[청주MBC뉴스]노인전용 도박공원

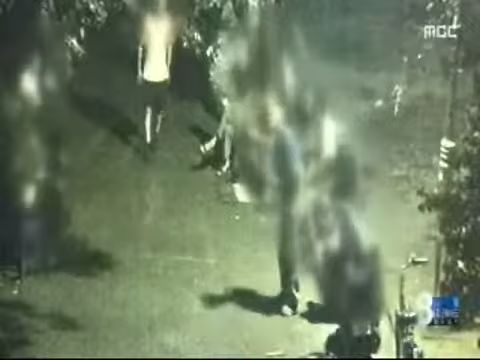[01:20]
두 달 전 도박 장면이 공원 CCTV에 찍혀 단속되자 촬영이 안되는 곳으로 자리를 옮기고 망잡이를 세워 계속 판을 벌이고 있습니다.